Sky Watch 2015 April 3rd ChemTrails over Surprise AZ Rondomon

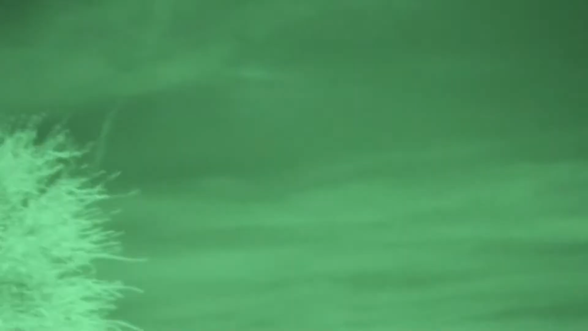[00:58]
Okay, now I've got an infrared pass filter on.
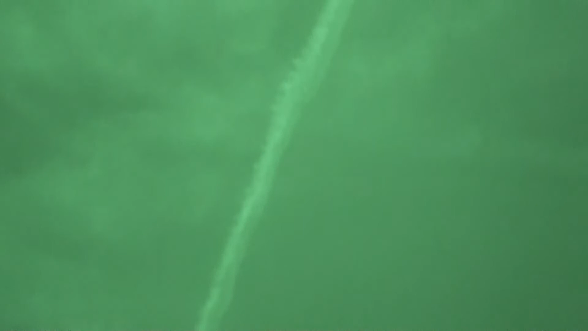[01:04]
We're looking at the chemtrails with night vision.
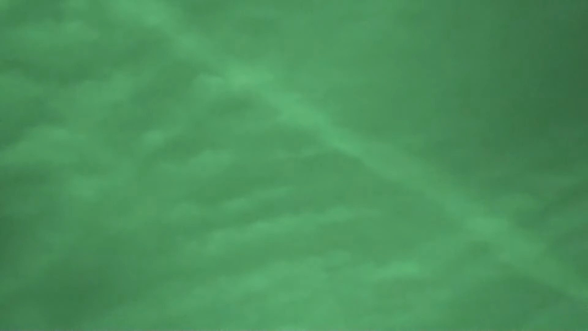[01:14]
These are the ones looking east towards Scottsdale.
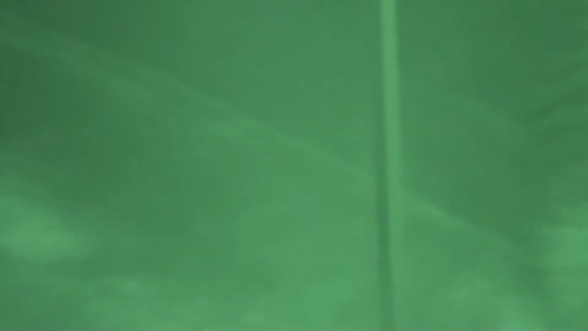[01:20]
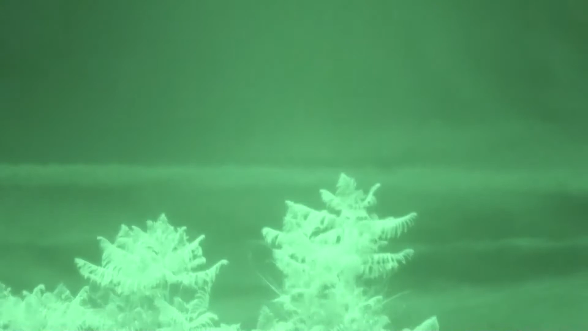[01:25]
And they're all across the sky. They've been laying this down.
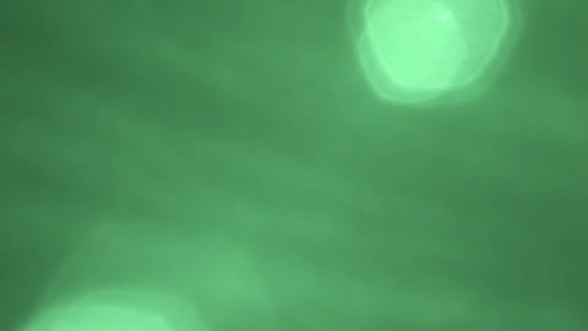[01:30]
I can't see it. I should be able to see that one up there.
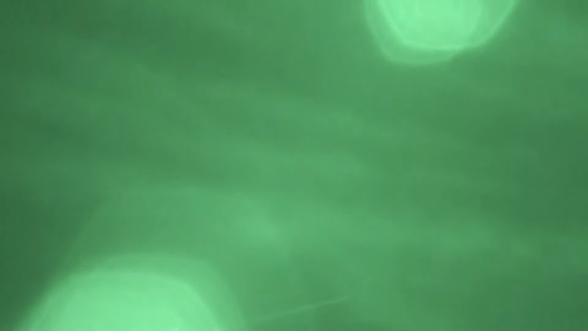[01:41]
But it's so bright out it's hard for me to see if I got it in the camera or not.
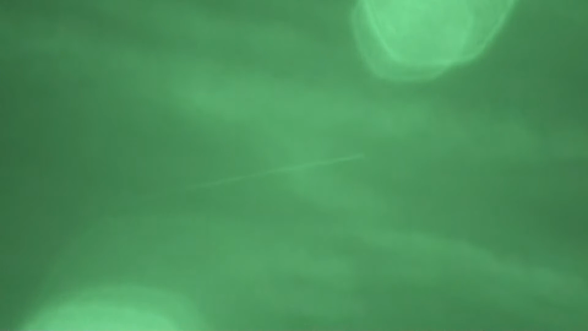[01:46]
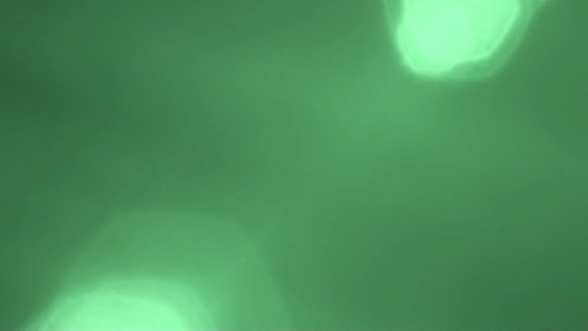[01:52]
But you can see them all.